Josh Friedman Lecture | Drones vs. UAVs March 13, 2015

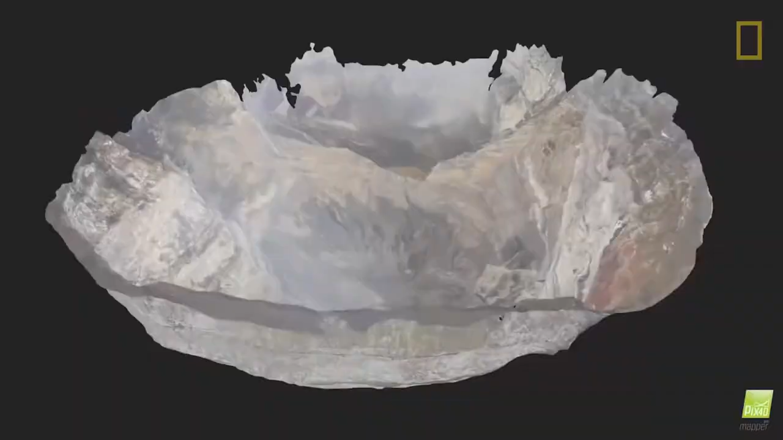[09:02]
We were able to take a series of thousands of photographs around the top of the crater and then process those using a specialized software to render the first of its kind 3D model of the volcano from inside.